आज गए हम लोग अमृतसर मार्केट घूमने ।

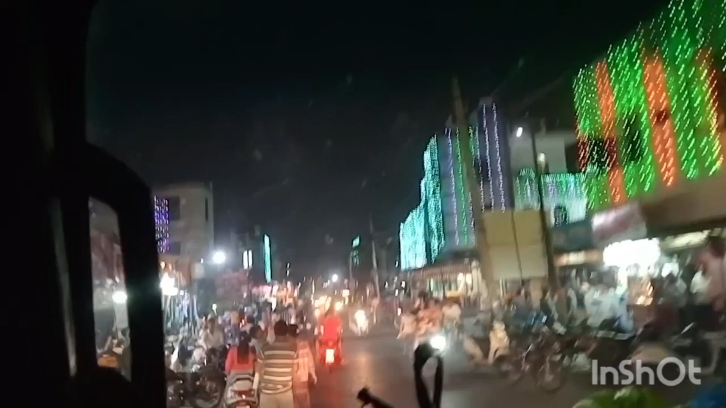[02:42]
काफी मौसम भी बहुत अच्छा हो रहा है फिर हम लोग गाड़ी में बैट गए और मार्केट में ही घूम रहे हैं लेकिन पैदल चलने में तो बहुत ठकान हो रही है